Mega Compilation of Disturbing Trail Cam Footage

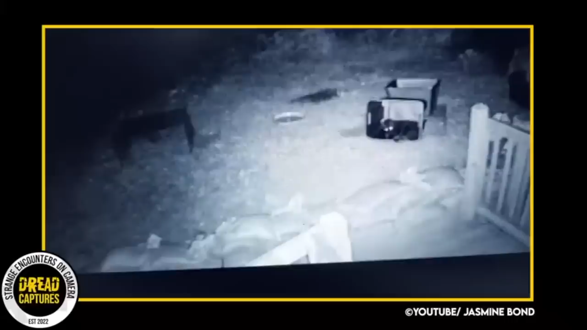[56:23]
This outdoor security cam shows a cat just cleaning itself in a bin. He's just relaxing, but the camera also catches something else creeping up on this cat. A bear comes into frame and takes a little sniff of the cat, and it looks like it lightly and gently caresses the cat's paw. Once the cat realizes this is a massive bear inches away, he bolts. It actually looks like it scares the bear more than the cat.
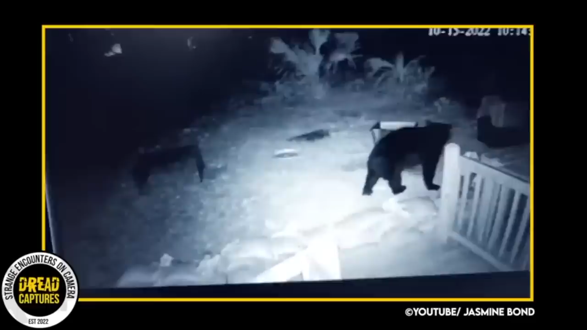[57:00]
The owner says the bear frequents this property, and that is one of the main reasons he got the outdoor camera.
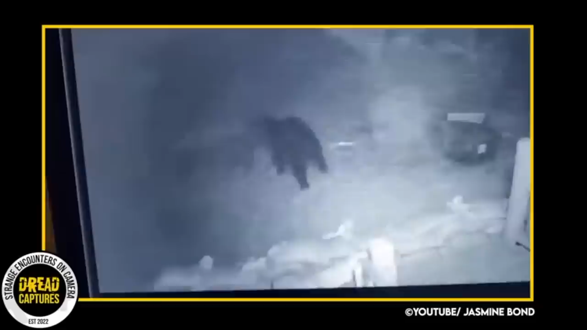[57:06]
As we get toward the end of the clip, the cat returns the favor and runs the bear off.
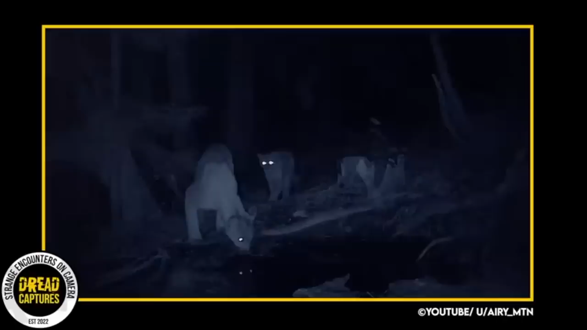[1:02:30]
Look at these two. I'm sure you all noticed, but this is the same camera at the same watering hole. You could even see the antler shed there in the middle of the screen. These cats are healthy. Look at them. And if I've said it once, I've said it 1,000 times. You don't want to run into one of these cats unprepared, let alone two of them.
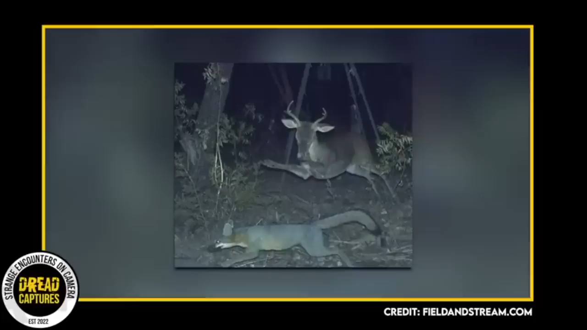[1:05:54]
An incredible mid-air capture here. From what I can tell, a young buck appears to be annoyed about something this fox has done, or is about to do. The buck leaps at the fox and tries to clip him with his front hooves. It's not too often you see a deer be aggressive unless it really has to be, or there's kids at play.
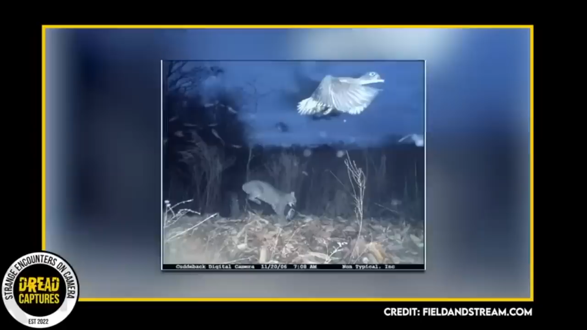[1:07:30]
But unfortunately, it appears the bobcat made a meal of one of the others.
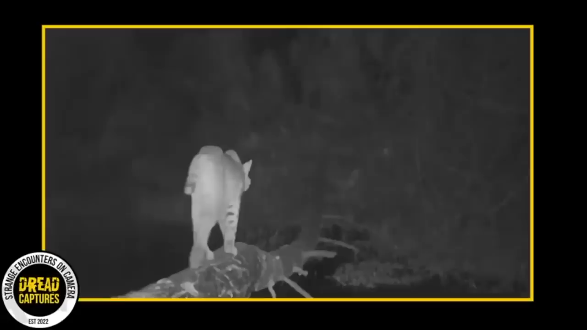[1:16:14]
This is just a great spot for a trail cam. This capture here shows a bobcat using a fallen tree as a bridge. The guy seems pretty relaxed now, but he won't be in a second.
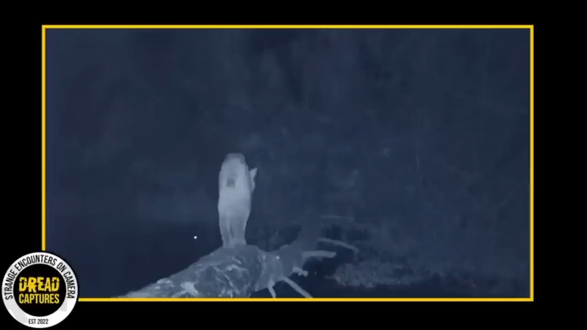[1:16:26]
There's an alligator nearby.
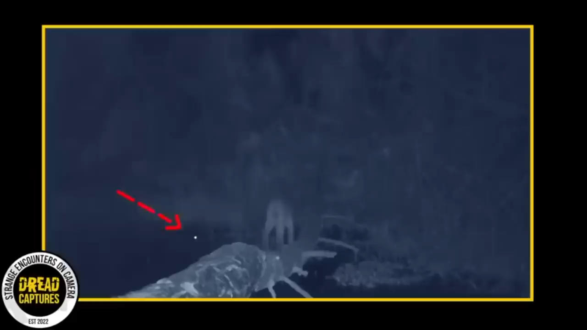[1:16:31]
And towards the end of the clip, he gets the surprise of a lifetime. Let's watch it again. You can see the eyes shining, revealing the gator's location.
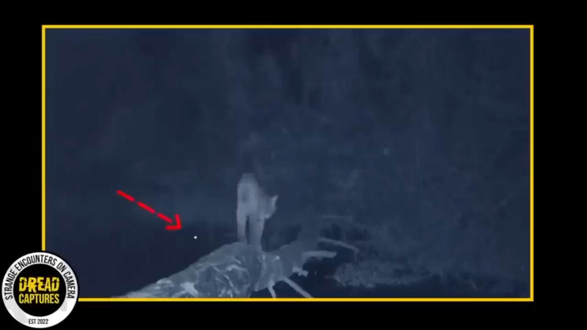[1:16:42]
Yikes! But the bobcat, with his sure footing and all, slinks off into the night and lives to see another day.
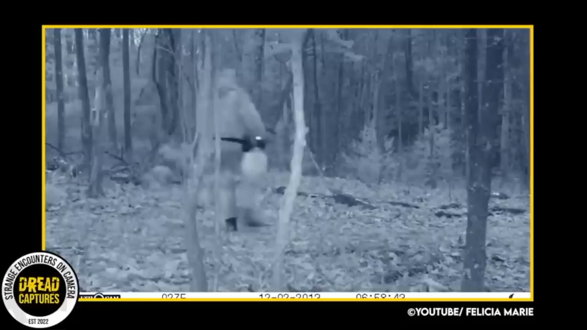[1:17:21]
Let's watch it again. If you look closely, the landowner has rigged up a booby trap that, when triggered, will spray paint all over this man. Hilarious. All on the side of his face. His rifle, his coveralls. Maybe that'll make him think twice.
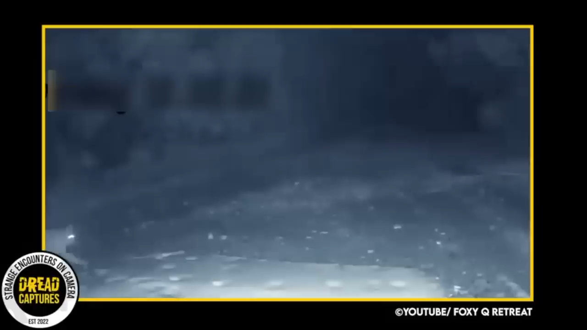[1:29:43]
The next photo, taken at night, shows the bobcat coming onto the property.
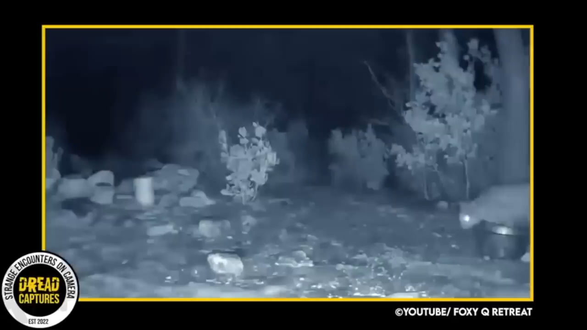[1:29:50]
And across the compound, there is one of the foxes eating out of the bowls of food that is set out for them. And yes, the owner is aware that the food most likely attracted the predator and led to this event. And from what I'm understanding, it's a sore subject.
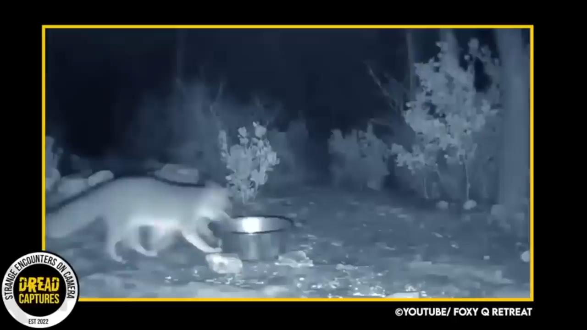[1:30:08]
As we see in the video, the fox nibbles. He definitely hears and senses something in the vicinity. A few moments pass, and boom. The cat snares the fox. The food bowl goes flying, and the fight is on.
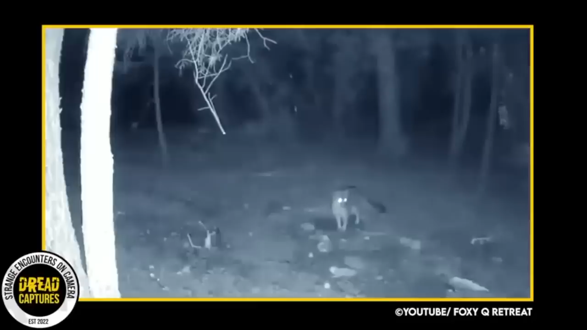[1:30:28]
As the video continues, you can see that the other foxes have been put on alert by the commotion of the attack. When the bobcat comes back into frame, you can see that he doesn't have the fox.
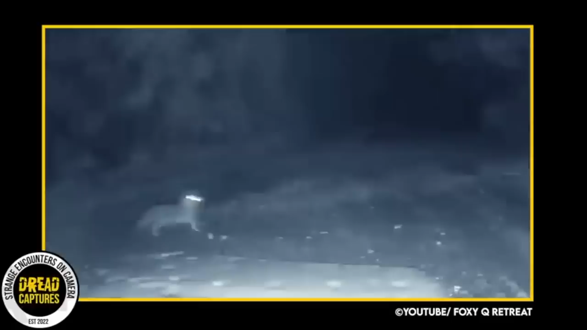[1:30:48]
The other foxes scurry, and the bobcat slips off into the night.